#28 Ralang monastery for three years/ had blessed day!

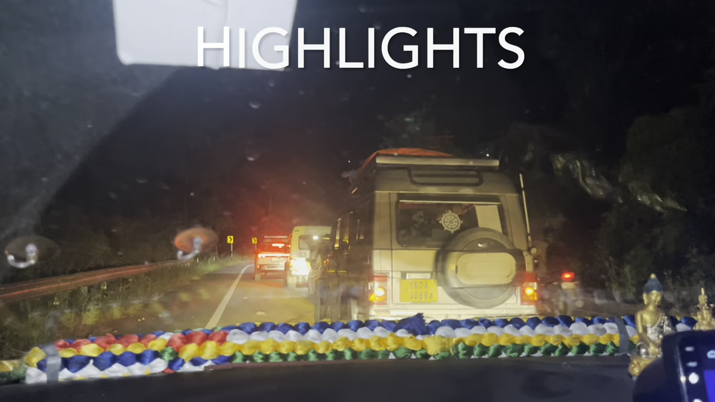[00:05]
छ बजिसक्यो यति बेसी जाम त्यो तल वान वे मतलब बाटो छानु छ नि है